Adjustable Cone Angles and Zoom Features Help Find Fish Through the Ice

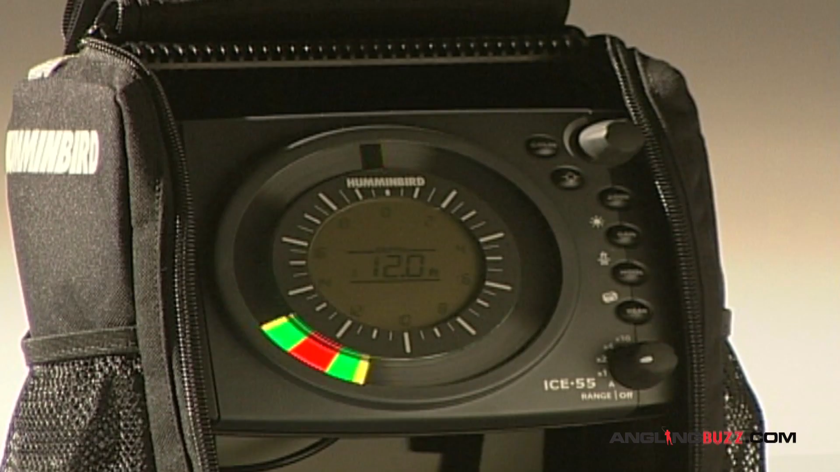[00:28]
Today, we're using Humminbird's Ice 55, a portable ice fishing unit that's loaded with features designed to help you catch fish.
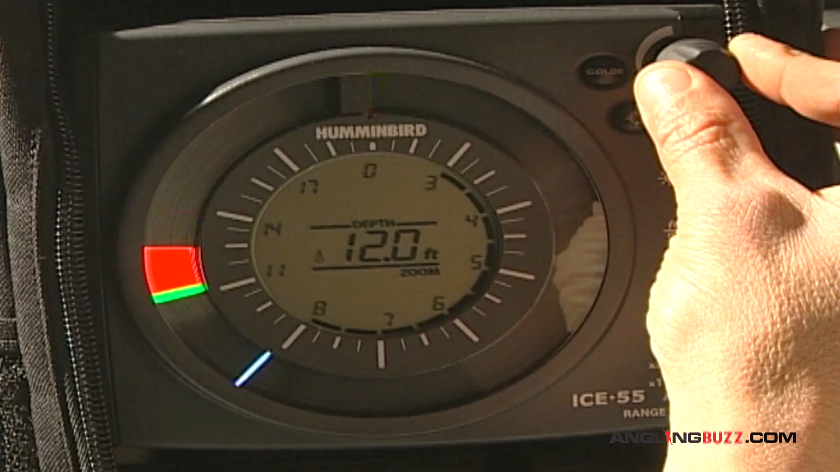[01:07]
On screen: depth 12.0 ft
Zoom in on the bottom for basin hugging fish or adjust your zoom to scan mid-depth levels for suspended fish like crappies.
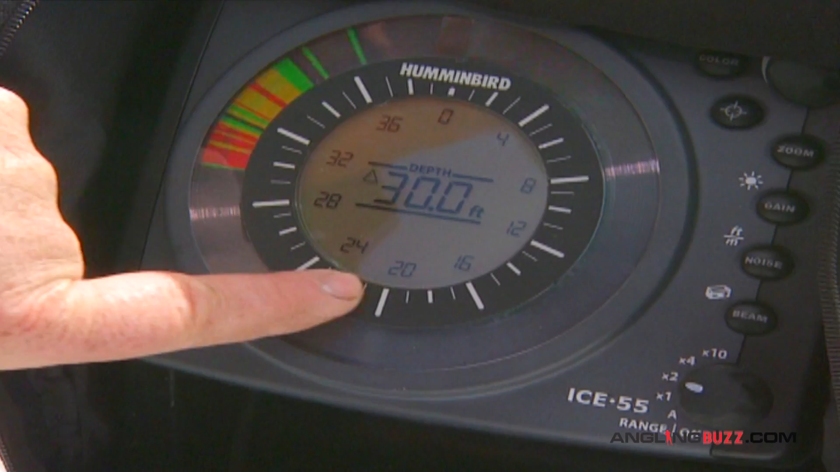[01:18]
On screen: depth 30.0 ft
helps you position and work your lures for maximum effectiveness. So I'll hit zoom and select dial. Between these two ticks here is the zoomed area.
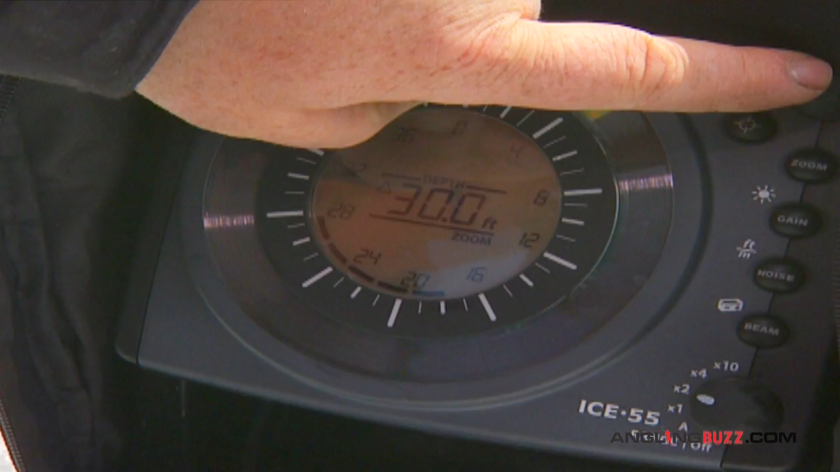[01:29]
On screen: depth 30.0 ft
Now I'll hit it. You can see how it zooms in the bait makes it twice as large.
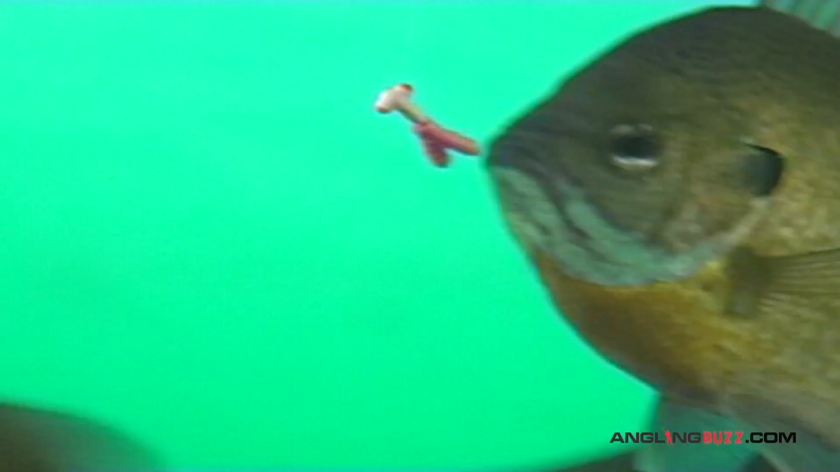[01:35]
There we go. The I-55's backlight feature enhances
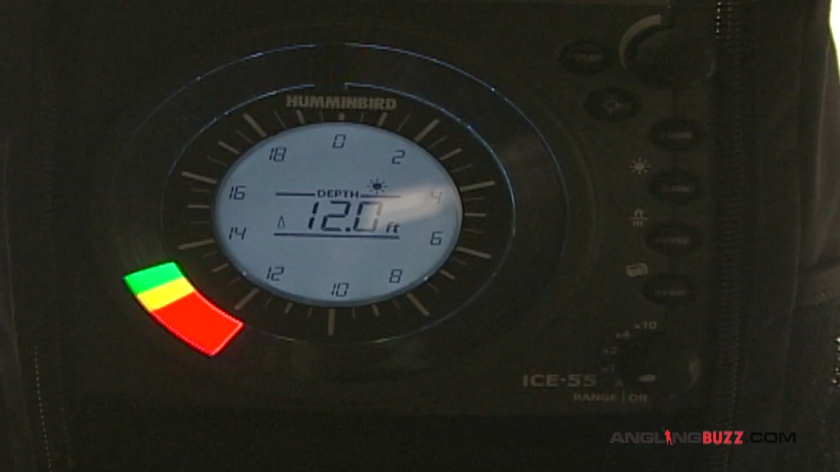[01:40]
On screen: depth 12.0 ft
viewing of screen details during low light conditions or at night.